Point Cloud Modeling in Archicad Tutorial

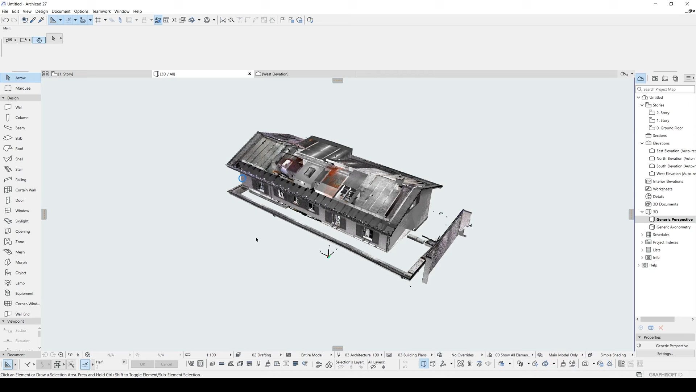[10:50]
Here. Ground floor disappeared. Ground floor disappeared. Because we changed its layer. And its layer is invisible in this visibility. After selecting this.
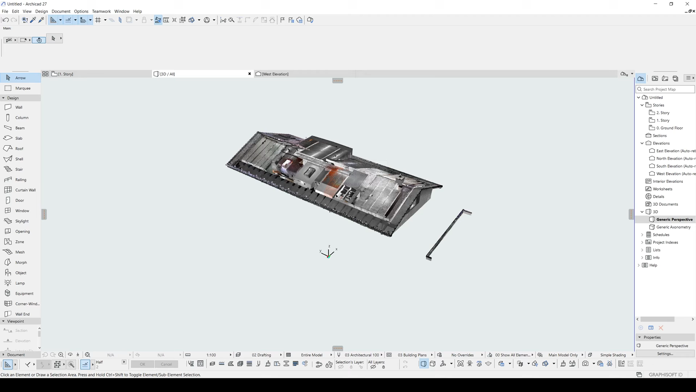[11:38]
And the rest is the same. Go to settings. Override. 150. 110. And 10. And 10. Home story only. Copy. Second story. And paste. Let's change to layer 2.
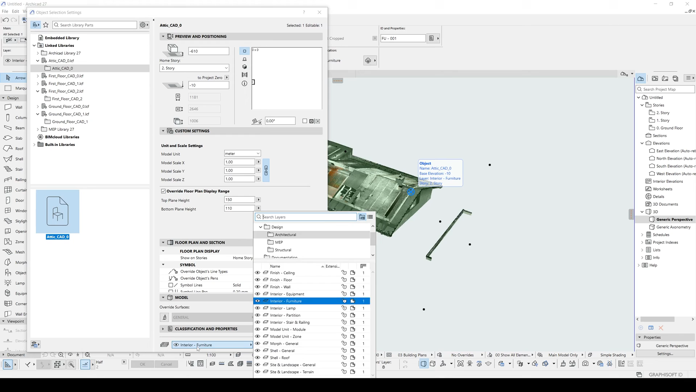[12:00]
Attic. Click ok. And it will disappear.
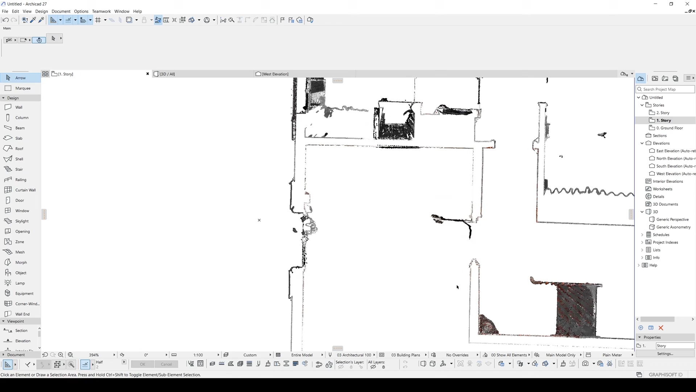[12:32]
Furniture. And other elements. Now all we need to do is modeling the doors, windows, and walls.
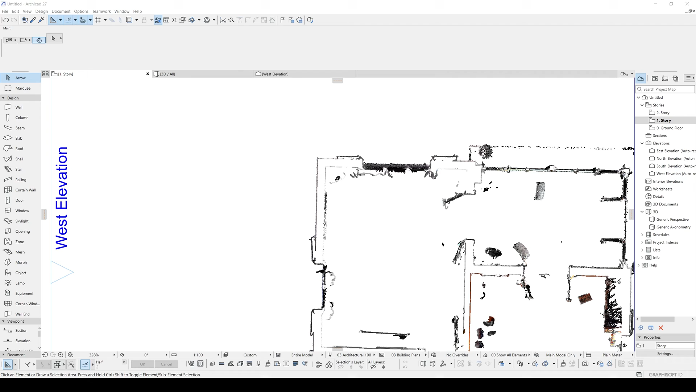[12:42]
For instance. For instance. Let's click wall tool. Change the structure to simple. As you can see it will automatically snap to the point.
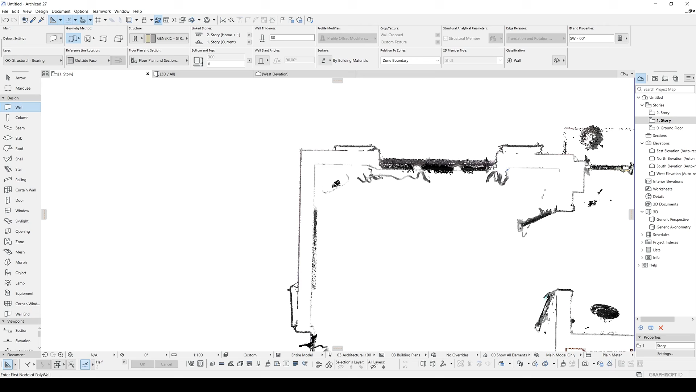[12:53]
And I think the wall thickness is 25. Or maybe less. This.
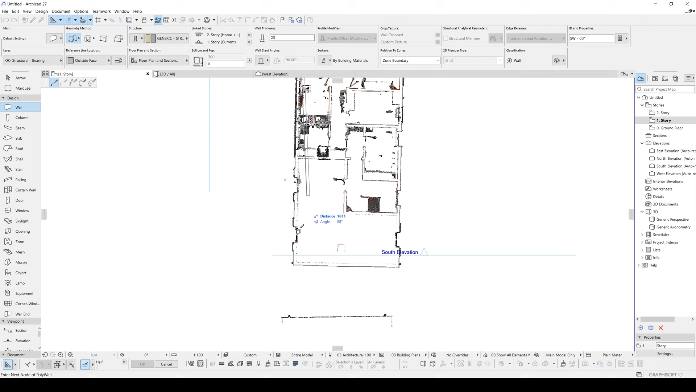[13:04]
And we will just. Follow that wall.
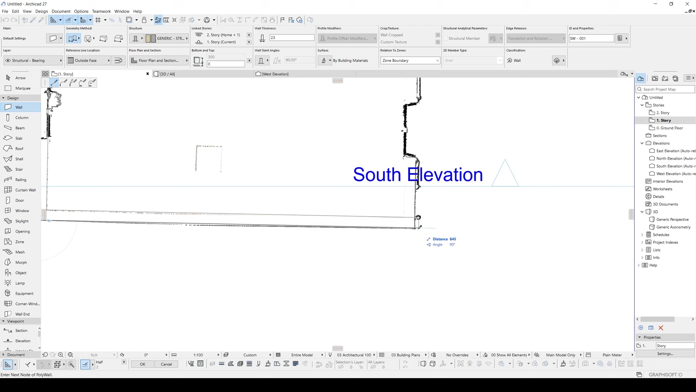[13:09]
Wall trails. Like that.
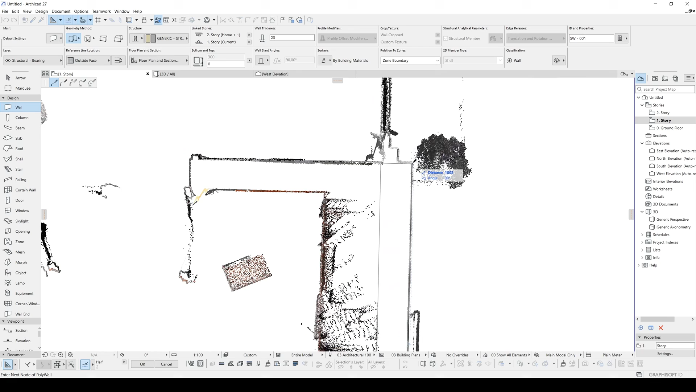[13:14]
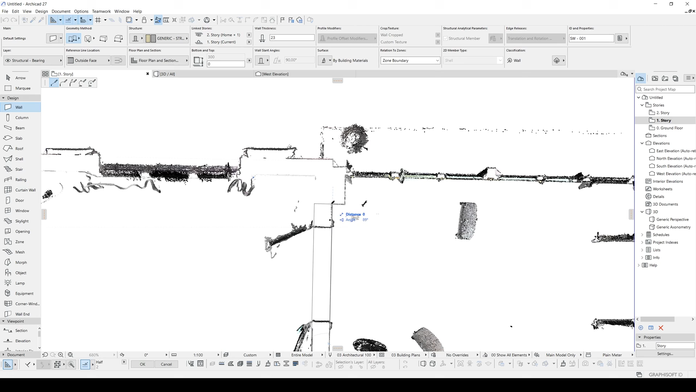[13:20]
I think this is a column. And after that. We can place our slab. Let's hit the space. And fill inside. Offset.
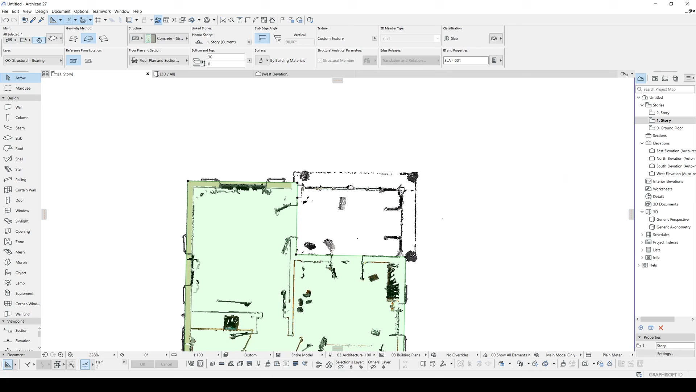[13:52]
Change the structure to simple. And maybe we can create another slab. And maybe we can create another slab to here.
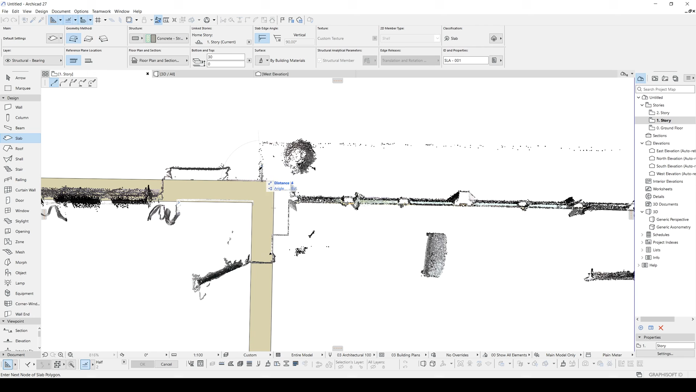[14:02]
Just like that.
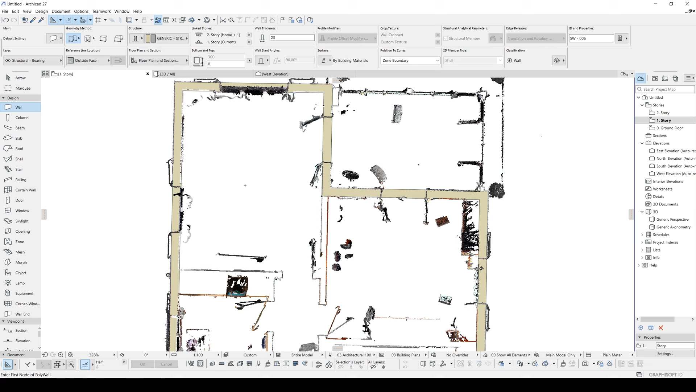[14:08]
Let's place some interior walls.
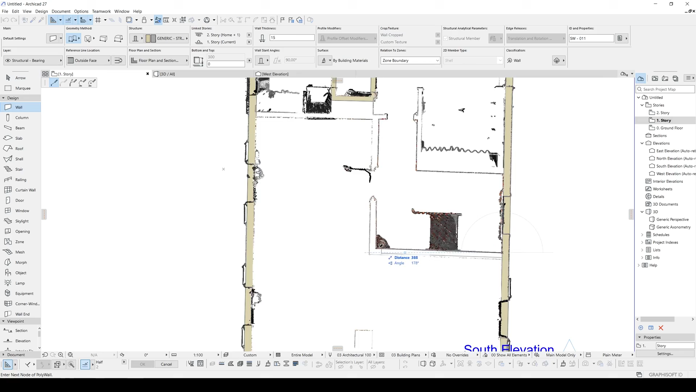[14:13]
There we go. After finishing both. We can place our door.
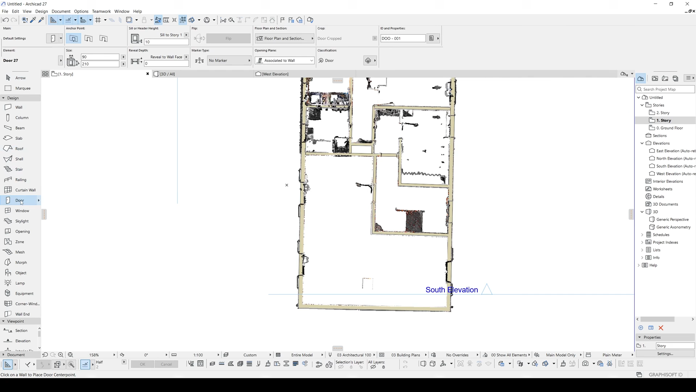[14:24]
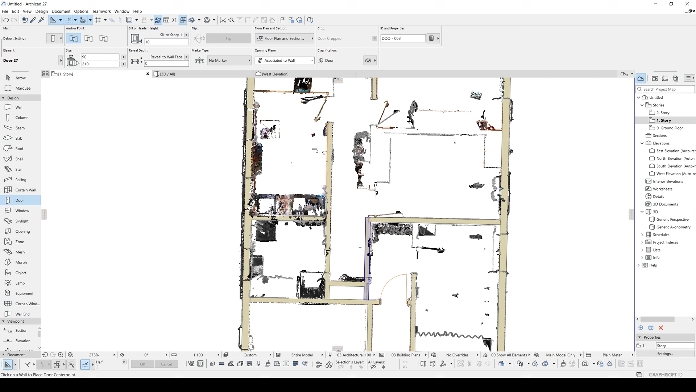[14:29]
We can place our doors. In this part. We can be precise as much as you want.